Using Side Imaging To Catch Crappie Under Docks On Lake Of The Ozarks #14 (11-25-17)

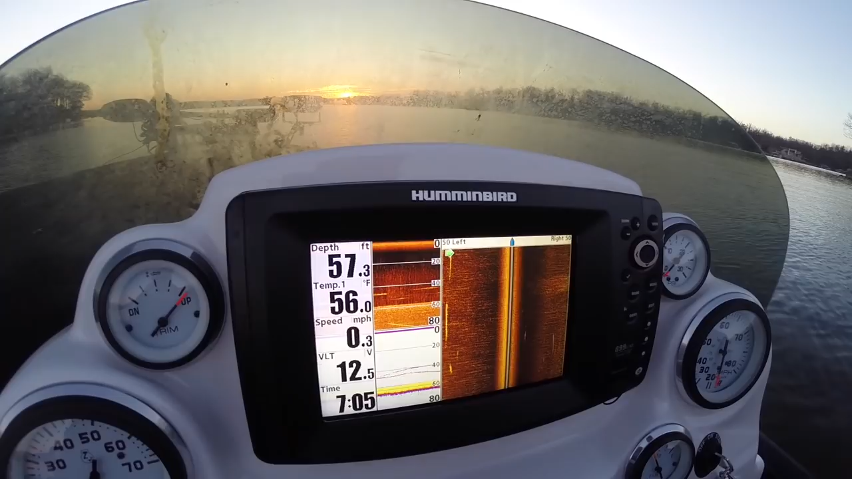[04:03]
On screen: depth 57.3 ft, water 56.0°F, speed 0.3 mph
I've got this on a graph where I've got three different views, side imaging, traditional sonar, and then down imaging. I'm going to switch this over to just side imaging. And all these docks are going to be on my left side. So I'm going to hit my menu and I'm going to switch this over to the left side.
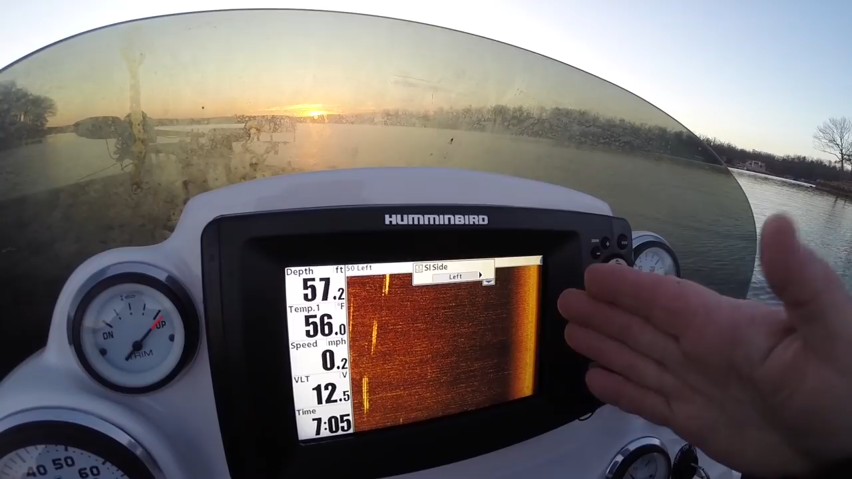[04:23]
On screen: depth 57.2 ft, water 56.0°F, speed 0.2 mph
So my boat is along this line right here. You can see this little boat image up here. And so on the left side will be the docks. So that's what we'll do.
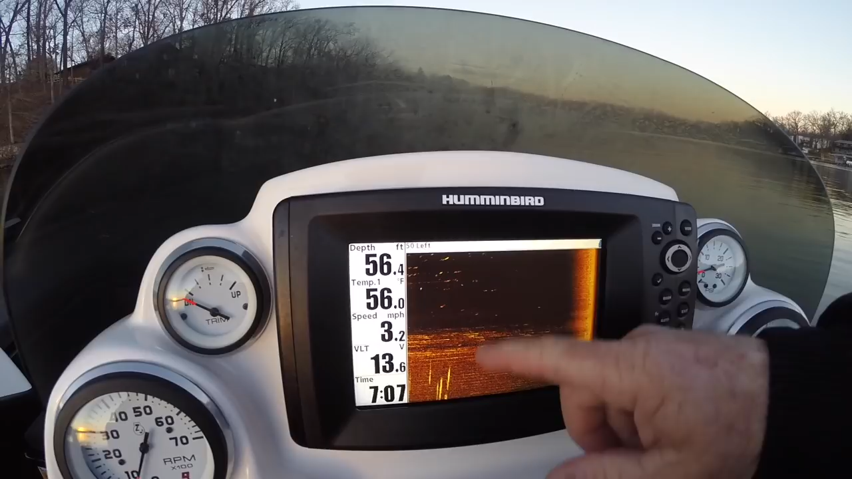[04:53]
On screen: depth 56.4 ft, water 56.0°F, speed 3.2 mph
We'll start to come in here and you'll start to see the bank and underneath the docks,
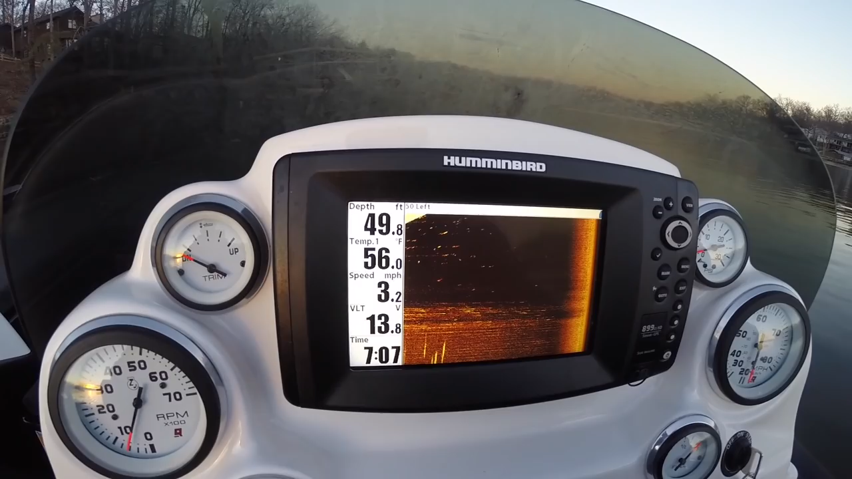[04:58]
On screen: depth 49.8 ft, water 56.0°F, speed 3.2 mph
the ground show up more here as it gets a little shallower. All right, we're approaching the dock. Transducers on the back of the boat. So we'll travel past the dock a little bit before it starts to show up.
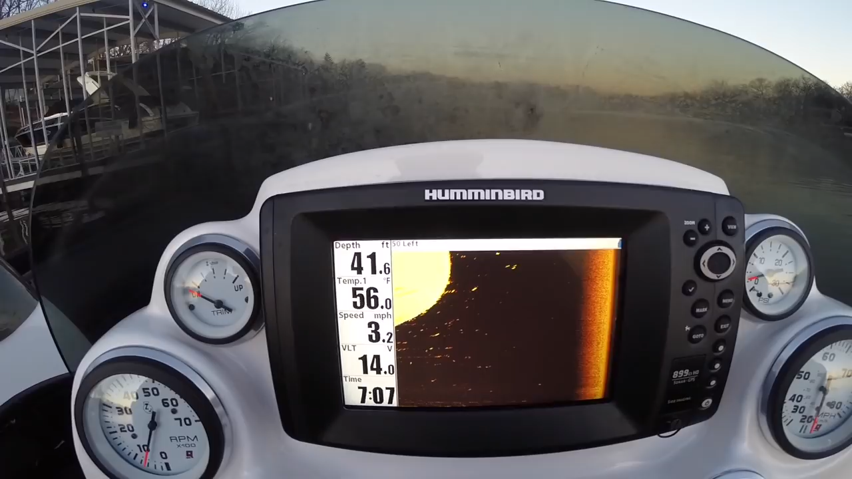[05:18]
On screen: depth 41.6 ft, water 56.0°F, speed 3.2 mph
And I've got, I'm shooting 50 feet out to the left side. 42 feet of water.
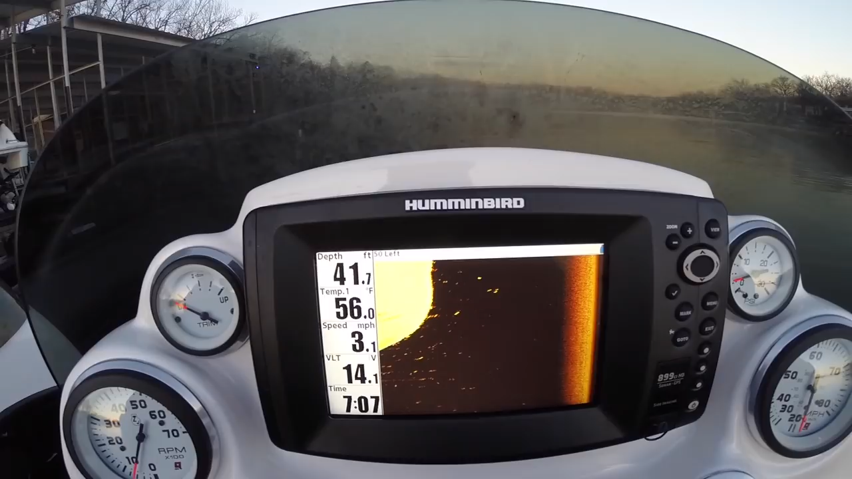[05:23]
On screen: depth 41.7 ft, water 56.0°F, speed 3.1 mph
I like that. All right, now the transducers just getting to the dock. Okay, there's some stuff under the dock. Clearly, I see some little spots.
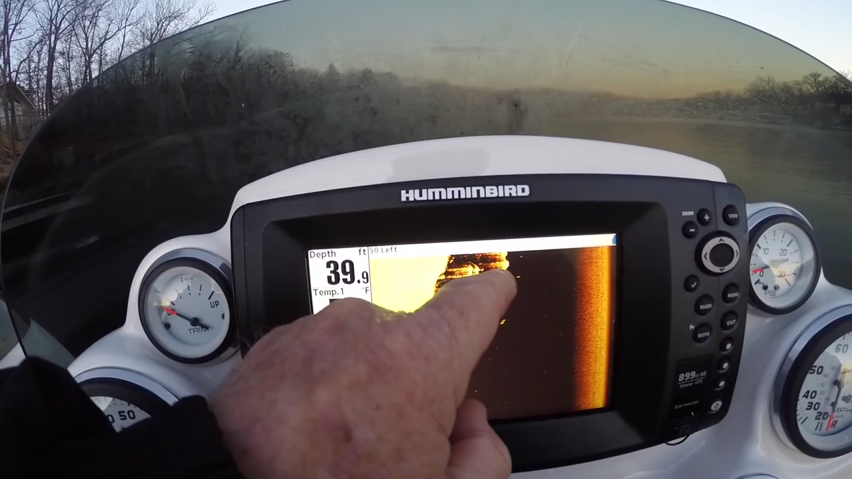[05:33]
On screen: depth 39.9 ft
Those are fish. I like the looks of that dock right off the bat. We'll have to come back. There's some little white dots in there showing some fish. We approach this next dock. The bank kind of cuts in.
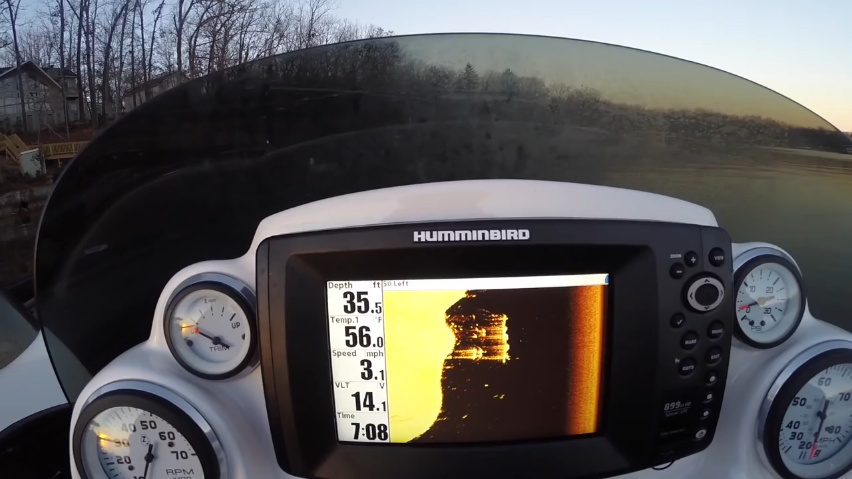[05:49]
On screen: depth 35.5 ft, water 56.0°F, speed 3.1 mph
It's getting a little shallower, but still has the depth I like.
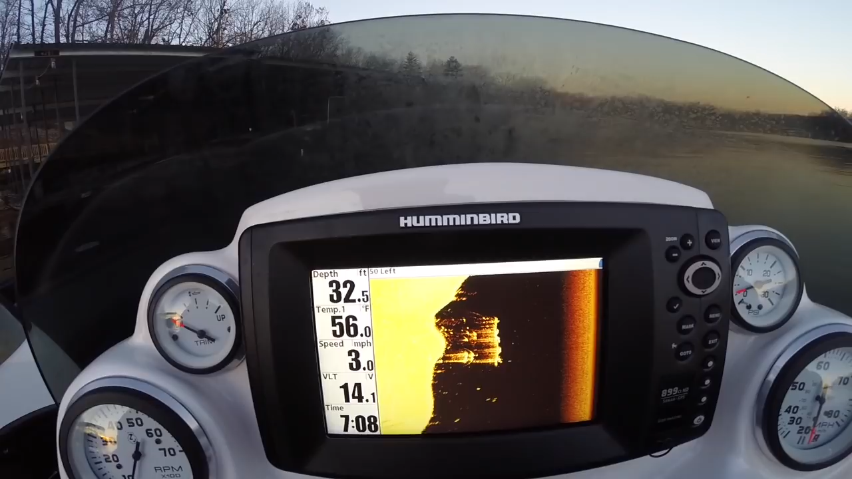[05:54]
On screen: depth 32.5 ft, water 56.0°F, speed 3.0 mph
I like the looks of that dock we just passed.
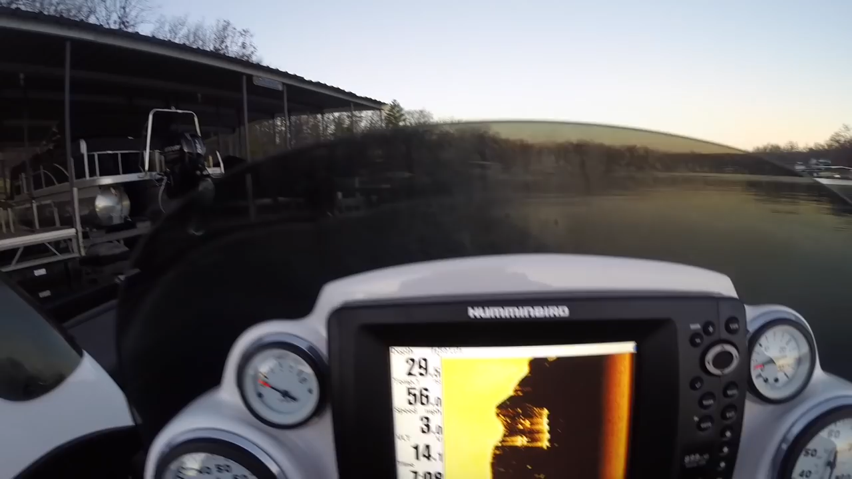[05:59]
All right, now we're approaching this dock. It's got some stuff under it too.
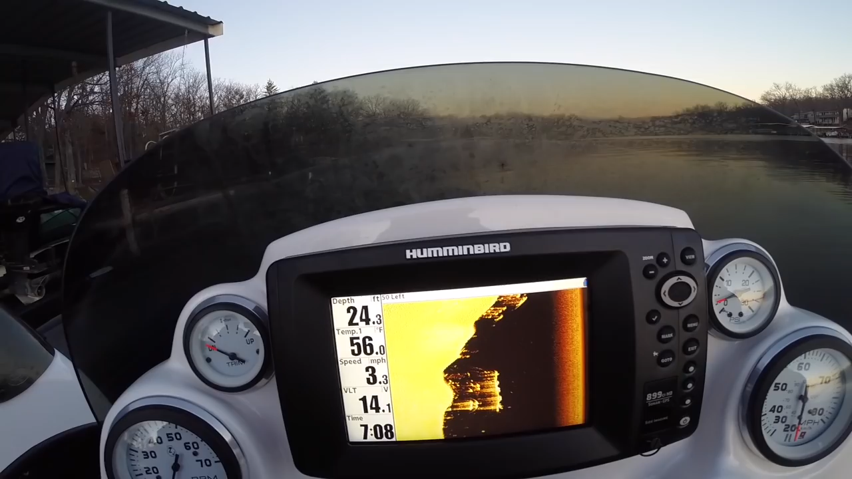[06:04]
On screen: depth 24.3 ft, water 56.0°F, speed 3.3 mph
I like the looks of that. I really like the looks of that. It's got a lot of white dots in there.
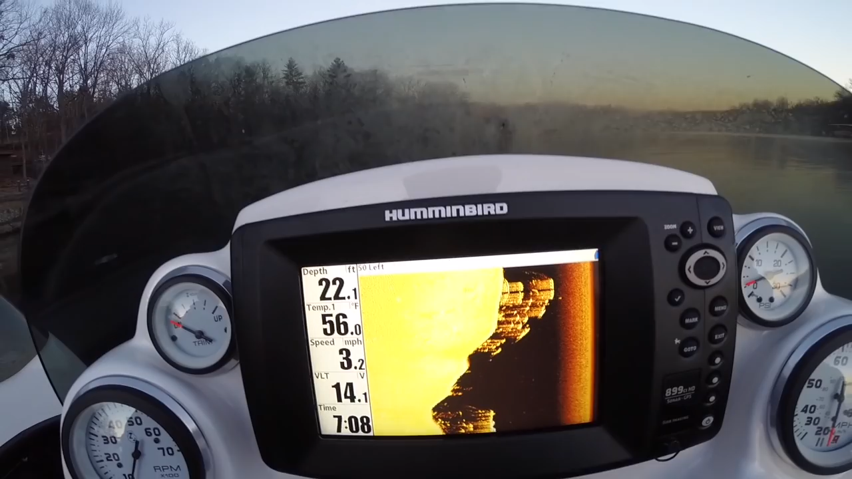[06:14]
On screen: depth 22.1 ft, water 56.0°F, speed 3.2 mph
I think those are fish. It's got some stuff under the dock. Picking up some of the foam too. But you can see stuff underneath there.
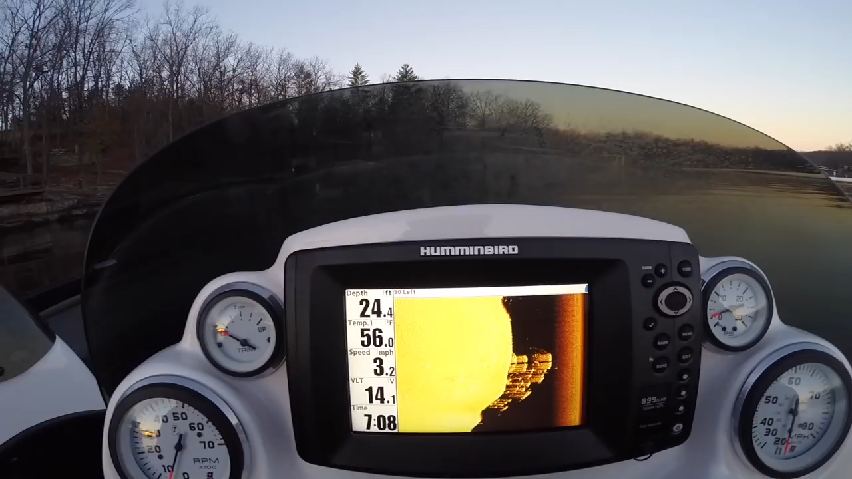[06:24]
On screen: depth 24.4 ft, water 56.0°F, speed 3.2 mph
I'll tell you, I'm not the world's greatest interpreter of these images,
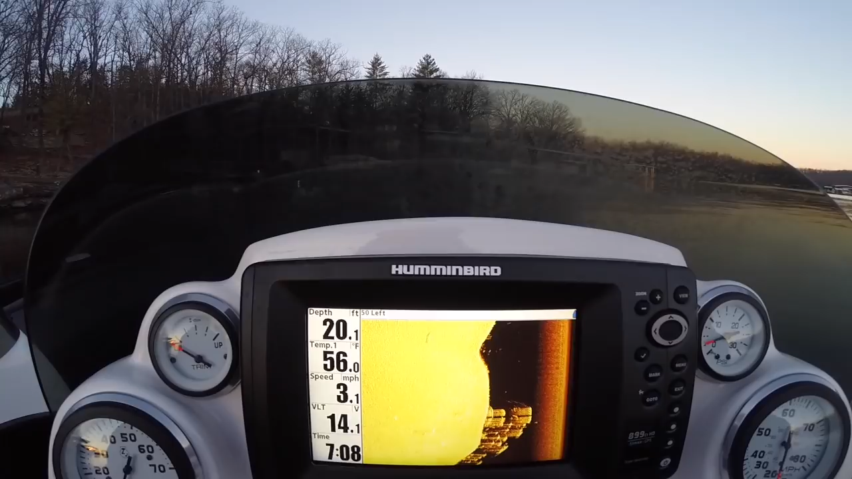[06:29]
On screen: depth 20.1 ft, water 56.0°F, speed 3.1 mph
but I think I can see it and understand it well enough to know if there's some fish in there.
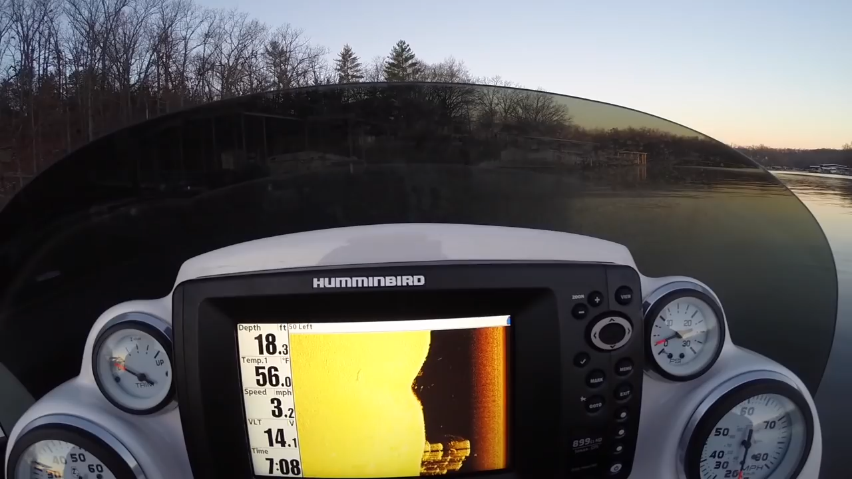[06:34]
On screen: depth 18.3 ft, water 56.0°F, speed 3.2 mph
Now this one's 18 feet of water. It's coming back up now. I'd prefer to have a little deeper. Well, it's 25 now.
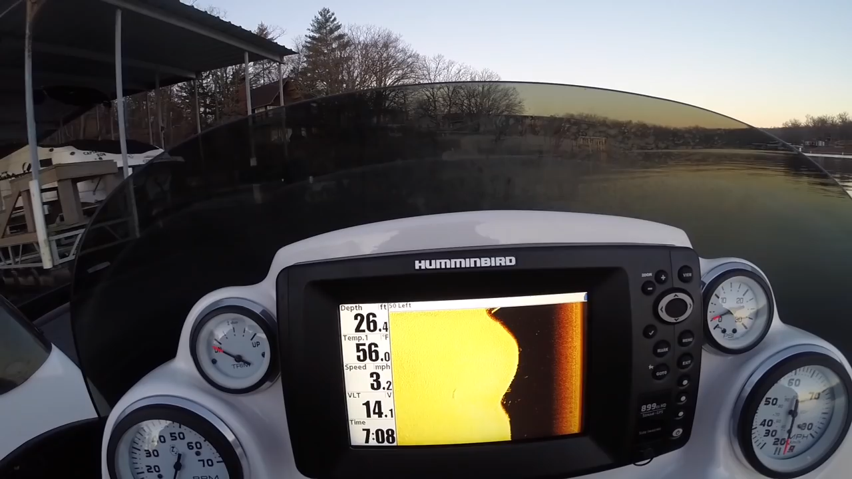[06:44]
On screen: depth 26.4 ft, water 56.0°F, speed 3.2 mph
That's good.
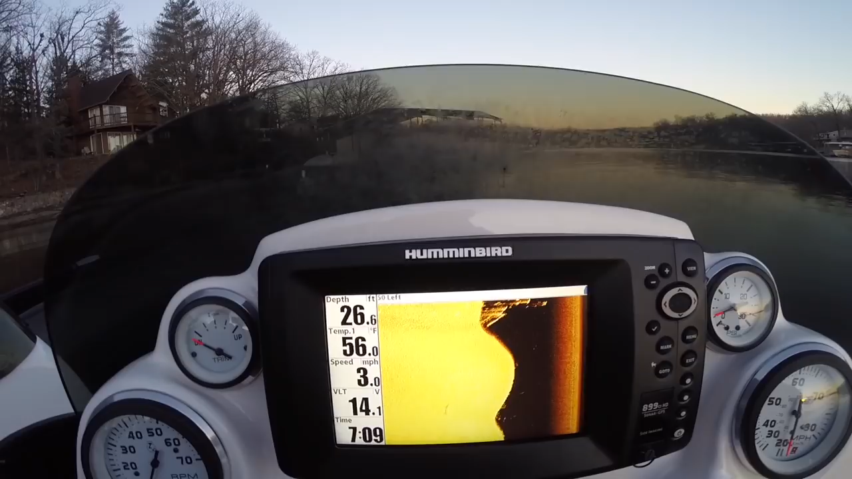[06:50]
On screen: depth 26.6 ft, water 56.0°F, speed 3.0 mph
There's some stuff in there. That doesn't look too bad. I may have hit the jackpot right off the bat. There's three docks I'm going to hit. Take a look at this one.